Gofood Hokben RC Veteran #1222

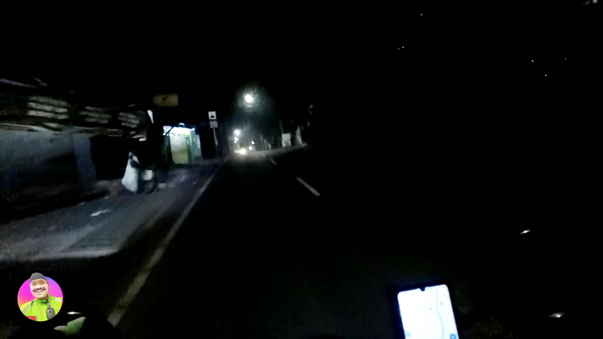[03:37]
Terus habis itu Ya ini nih Bunya nih Kofut Sudah Jalan agak rame ya Banyak orang berseluruhan Lebih rame Dibandingkan
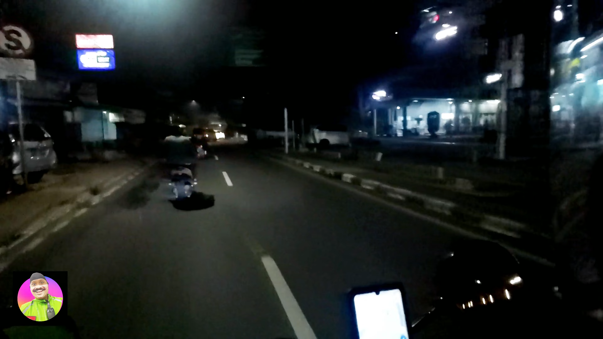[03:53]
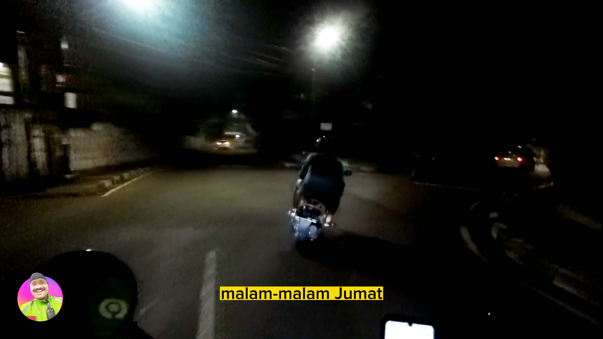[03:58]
Tadi malam Tadi malam Malam Jumat Jumat ini hari Sepi banget Jalanan Ini udah Arme rame Ya ampun Sebenernya sepi-sepi juga Sini